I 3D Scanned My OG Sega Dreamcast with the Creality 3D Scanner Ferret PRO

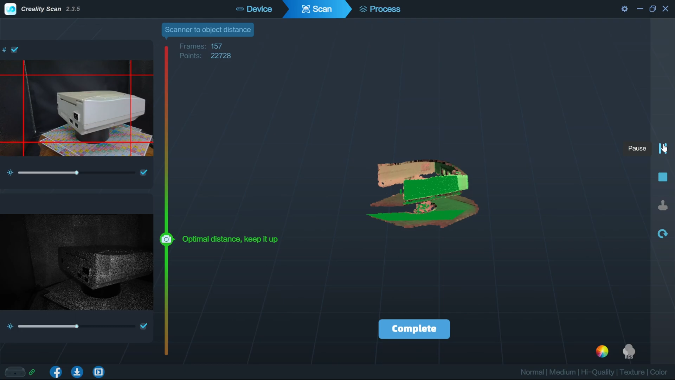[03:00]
time so you can see the way that the model is coming out as you're scanning it which i thought was really helpful
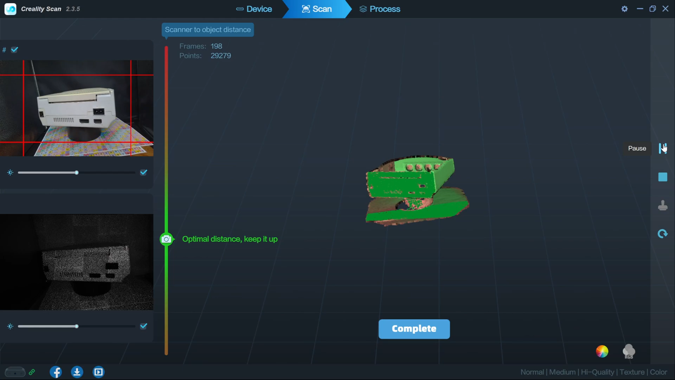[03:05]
there because i know as i'm going up and down on my objects here i know exactly the spots
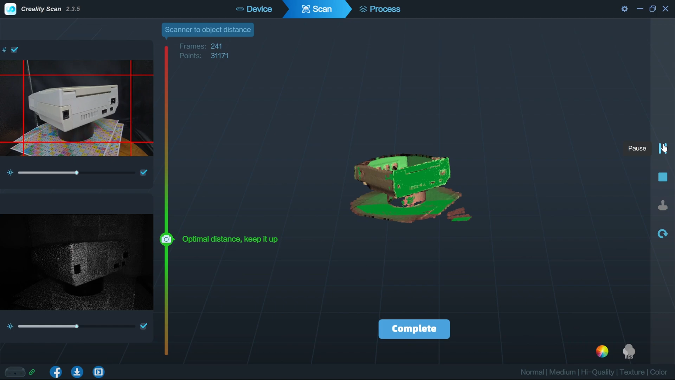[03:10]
that i need to hit and if i need it to pause it i can actually just pause it right here
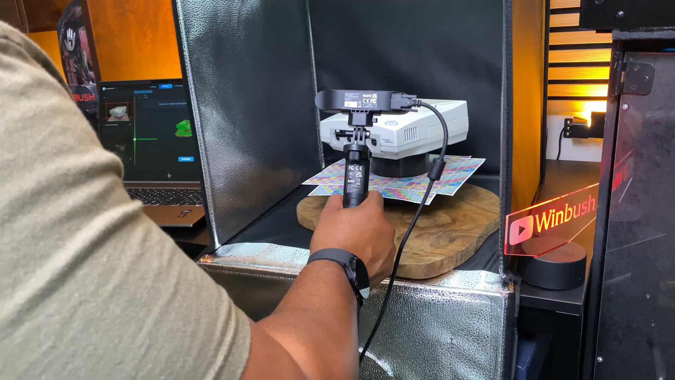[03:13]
get readjusted if i needed to and then go back into it hit play again and start off where i left off i am on a rotating table and so i found the optimal to
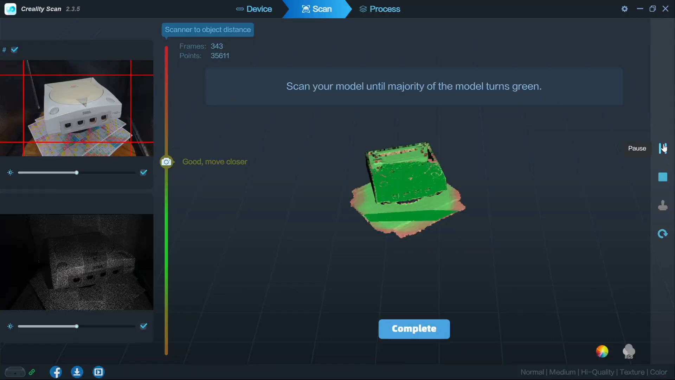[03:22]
make sure my skin lined up with my position and then
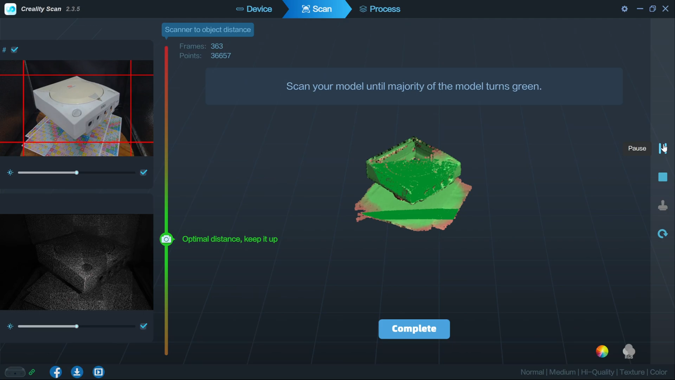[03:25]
just hit play and keep going from where i was at and then once you're done just hit complete scan i see
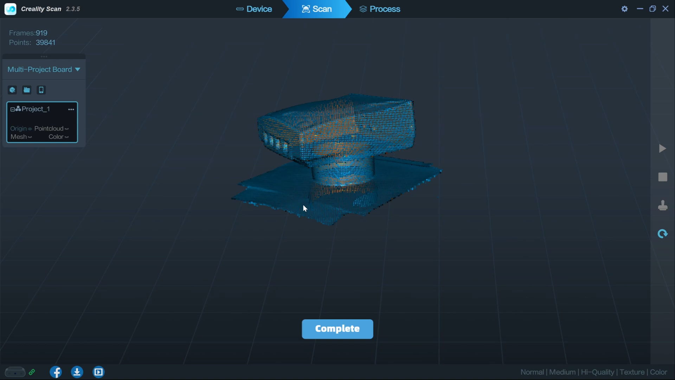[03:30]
a point cloud version of my skin and it looks really good here inside of my viewport now one of the things that i really liked about the software that came with it is like i
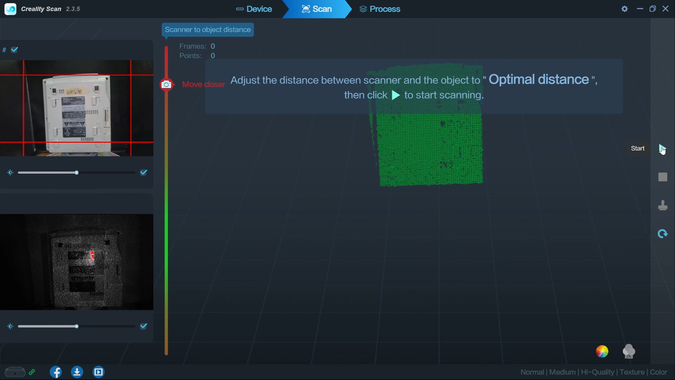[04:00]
actually collide these both together to make a full model which really helped out now with my setup that i have on my table behind me i actually have my laptop doing
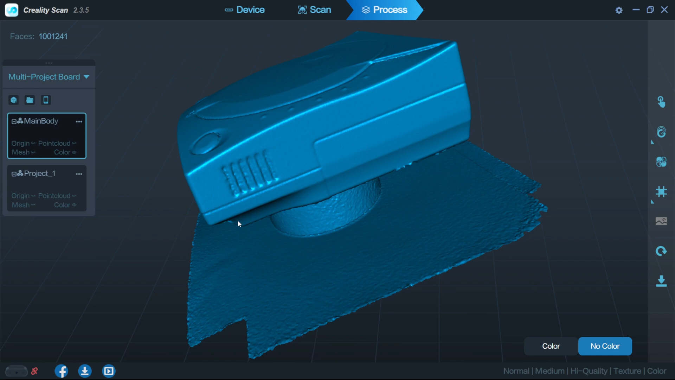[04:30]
i thought it got pretty good results in there even with the color on there i thought that the texture looks pretty decent like there are some hiccups there with the power button some stuff that you could probably go back and
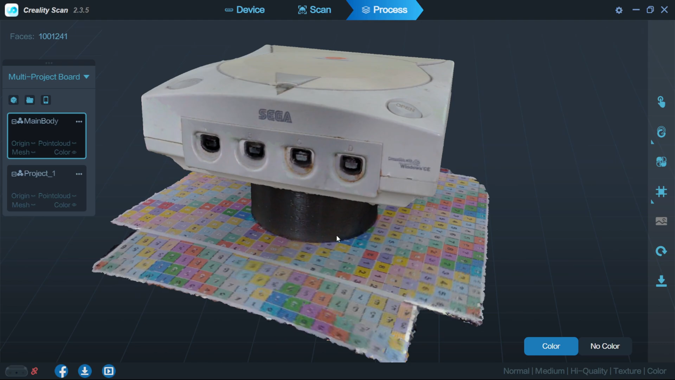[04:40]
fix if you really needed to and then if i look at it on the side angle you can see that this is the
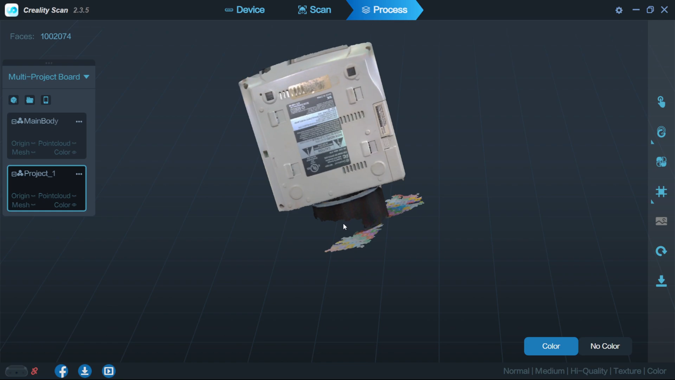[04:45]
scan that i got when i put it upright inside of my light box there so you can actually take these
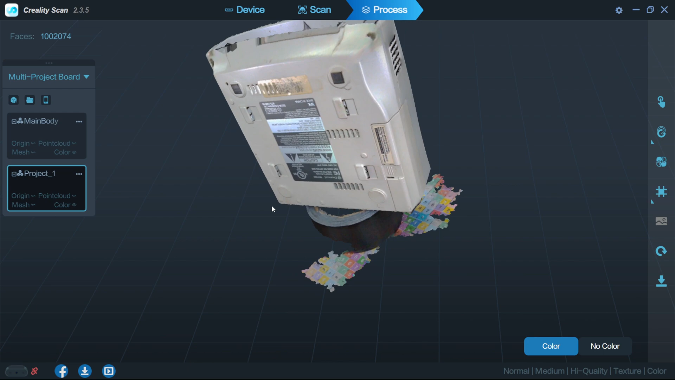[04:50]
two models and collide them together if i just come over here on the right hand side it says point cloud
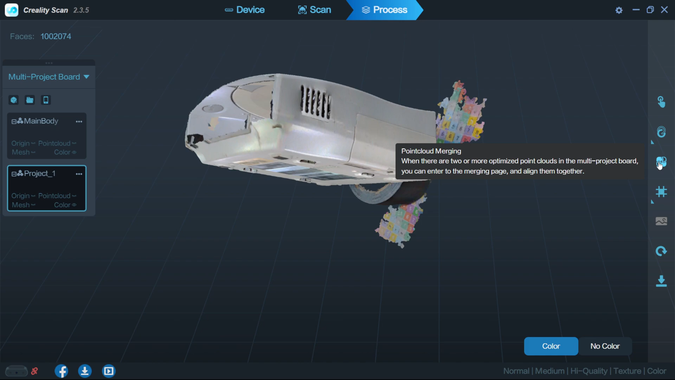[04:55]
merging you can merge everything that you have in here so you can actually take more than just two scans
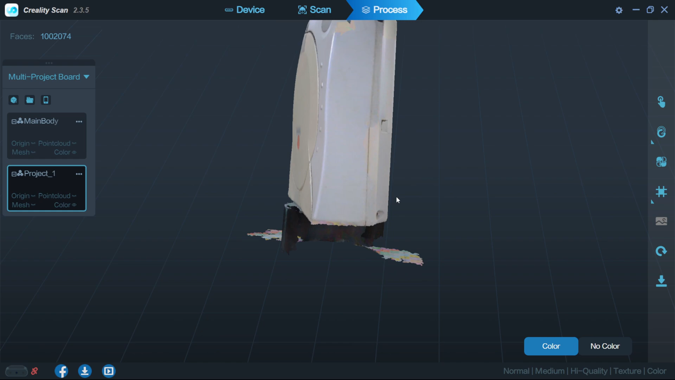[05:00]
you can take a bunch of scans if you want to grab the best pieces of them and merge them together and
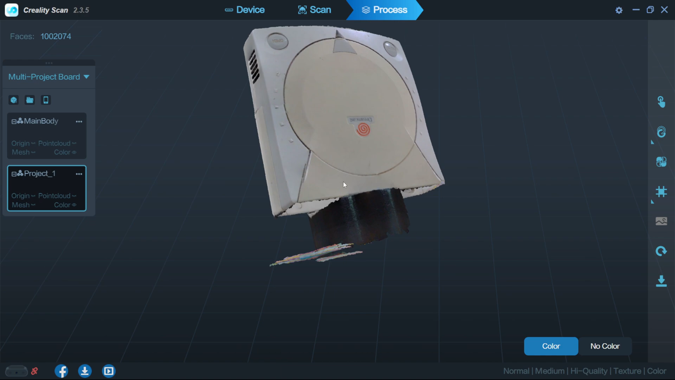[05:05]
once it's merged together this is the result that we got so you can see that i have my
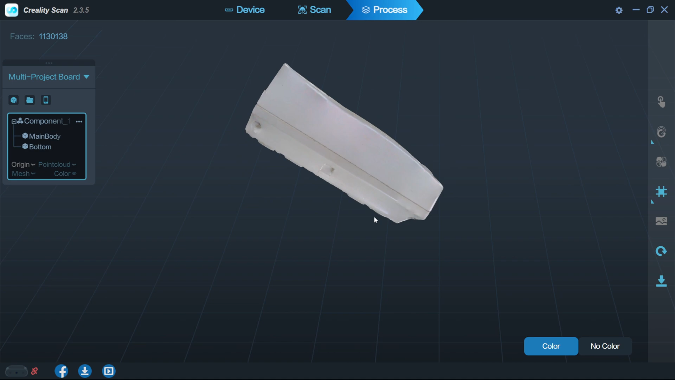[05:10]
main body here now i was able to merge the bottom together with it and we just have a complete object